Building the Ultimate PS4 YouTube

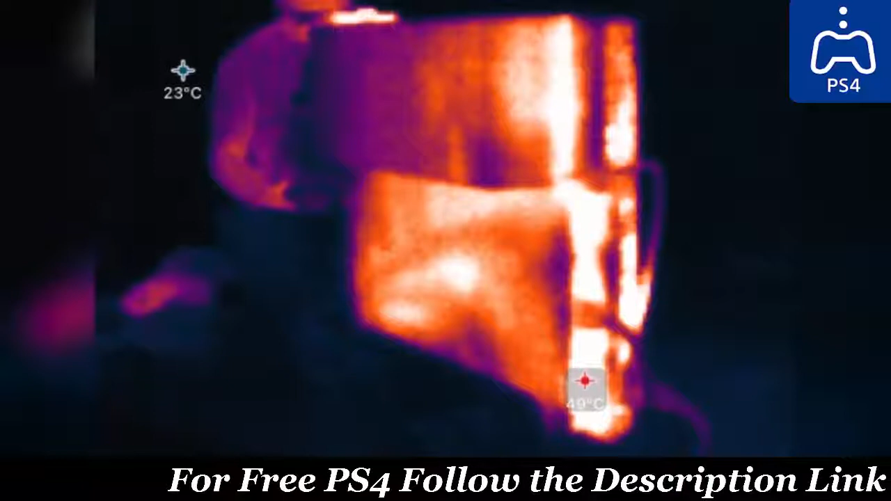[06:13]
However, when you take all that stuff off and run it, it tops out at about 50. That shouldn't be a huge surprise.